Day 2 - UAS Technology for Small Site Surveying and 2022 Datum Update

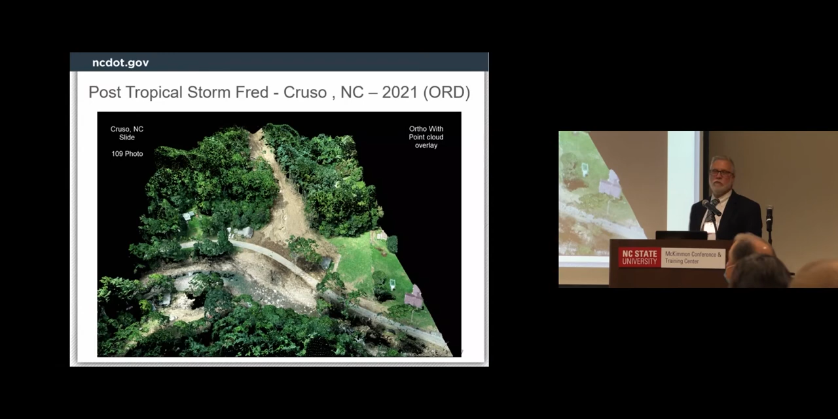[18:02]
We can do some quantity work off of that. And this is the ortho with a point cloud overlay on top of it, so you really get a good 3D view of what we're looking at. Now, disaster situations do bring up some concerns, or some,
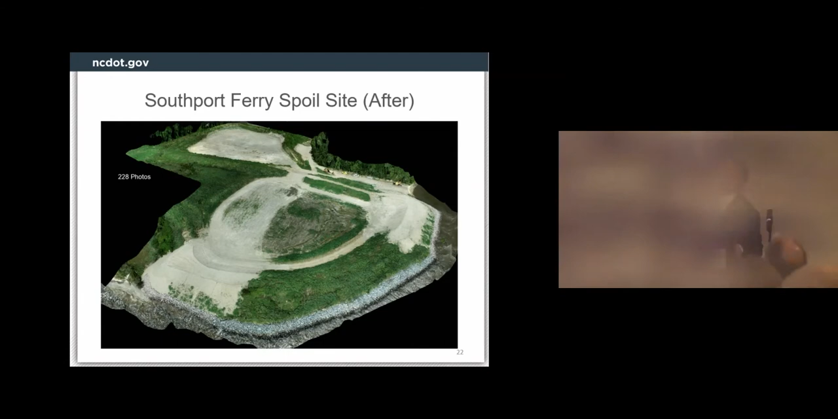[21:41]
And we were able to determine volumes, how much volume they moved to actually complete the repairs.
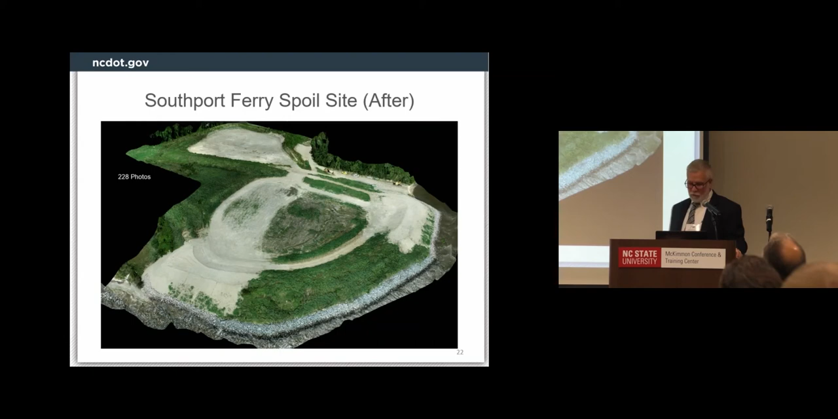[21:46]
As I mentioned, stockpiles is another. This is a county maintenance yard, different types of aggregates and soil.